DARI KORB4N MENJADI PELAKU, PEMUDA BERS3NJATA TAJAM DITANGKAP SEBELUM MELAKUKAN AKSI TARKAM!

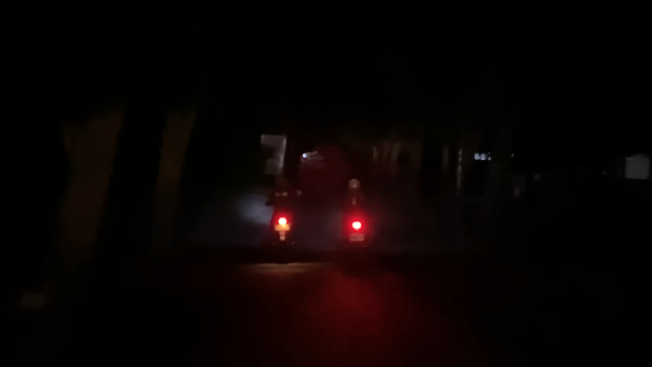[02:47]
Mendengar informasi tersebut, tim segera bergegas menuju lokasi.
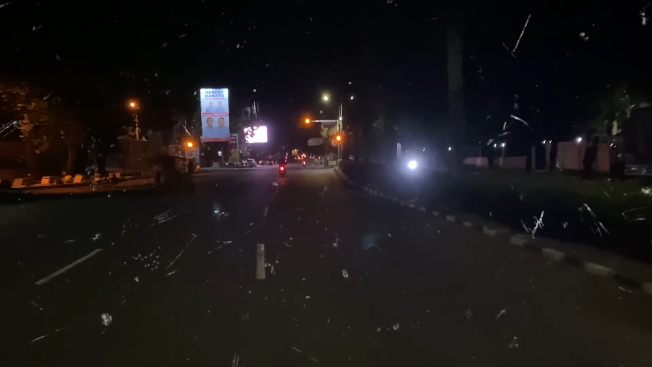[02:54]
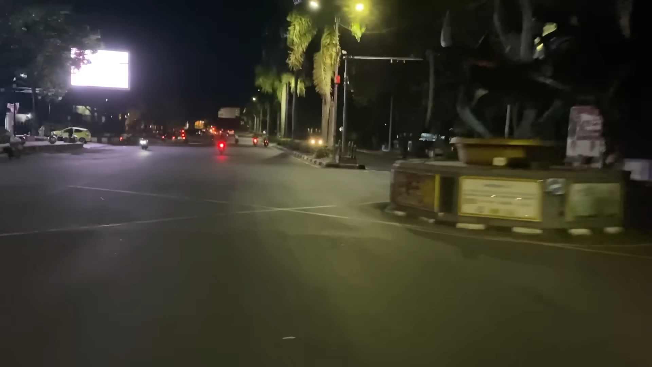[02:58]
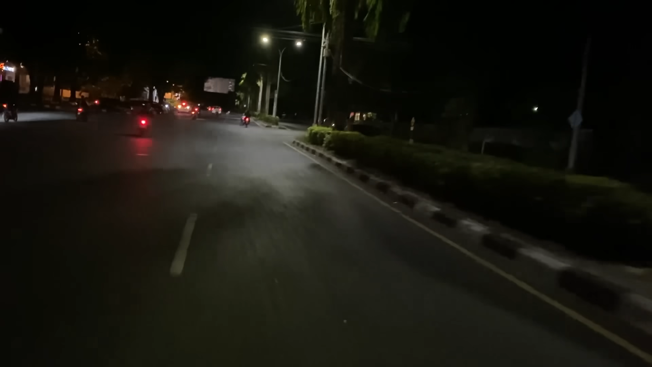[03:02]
Saat melihat kedatangan tim, kelompok yang terlibat dalam balap liar segera berhamburan melarikan diri.
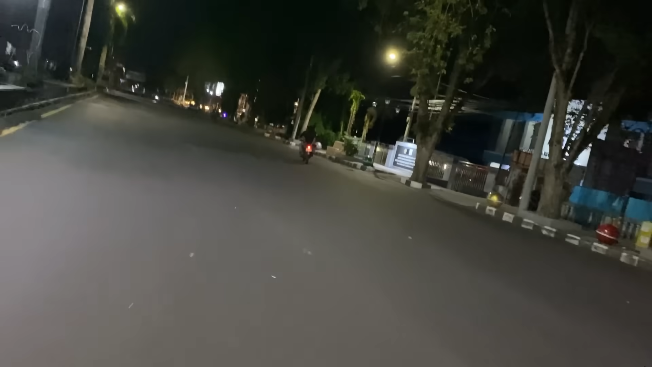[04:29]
Beberapa anggota kelompok balap liar berhasil diamankan beserta sepeda motor mereka.
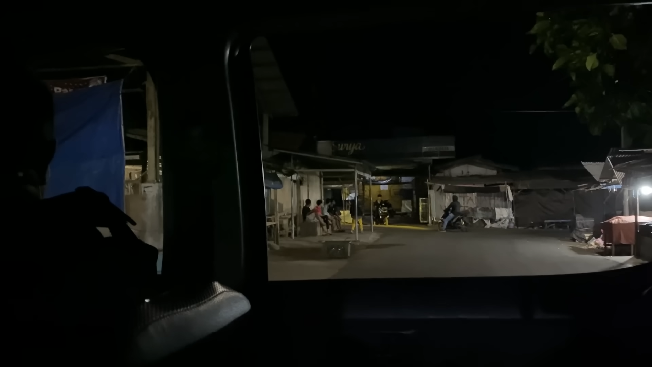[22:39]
Saat tim berada di kompleks pasar, tim memberhentikan kendaraan roda dua yang mengangkut tiga orang untuk dilakukan pemeriksaan. Ketika kendaraan tersebut berhenti, salah satu dari mereka langsung melarikan diri, sehingga tim langsung mengejar. Tantan, mix tam.